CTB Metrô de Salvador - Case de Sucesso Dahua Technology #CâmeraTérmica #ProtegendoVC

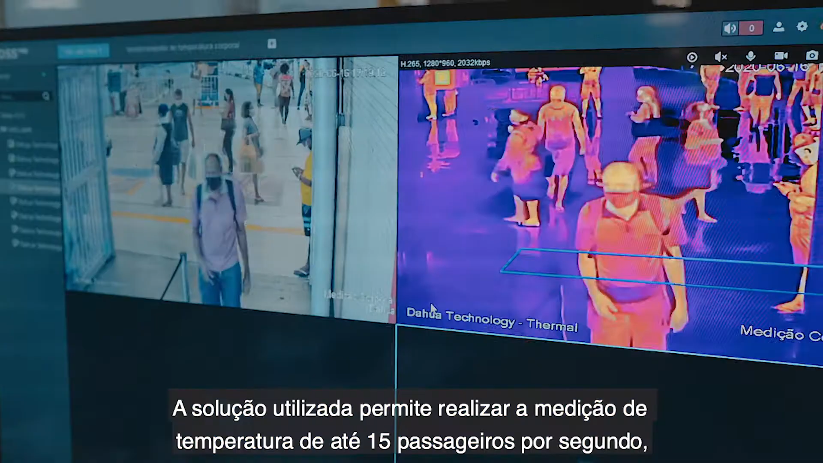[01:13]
A solução utilizada permite realizar a medição de temperatura de até 15 passageiros por segundo em cada uma das câmeras instaladas.